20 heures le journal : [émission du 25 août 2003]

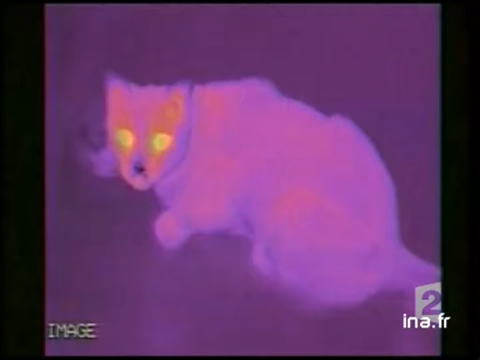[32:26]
Sous cette lumière, les traces de pattes de ce chat restent voyantes, même quand ils disparaissent.